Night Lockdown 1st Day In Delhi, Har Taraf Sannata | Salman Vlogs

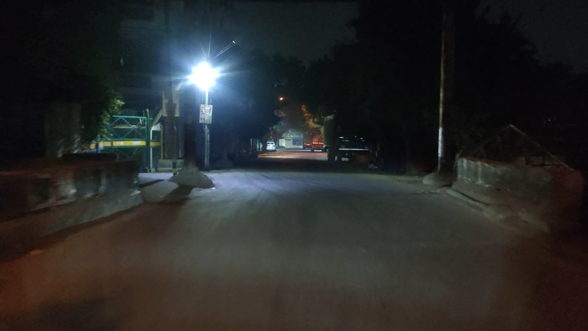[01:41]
और रात को देखो, यार, कितना ज़्यादा सोफता हो गया, इसका रेजन जरुए कि ये है, क्योंके नाइट कर्फ्यू लगा है, ग्यारा बज़े से लेके, सुबह पांच बज़े तक नाइट कर्फ्यू अलाओ हो गया,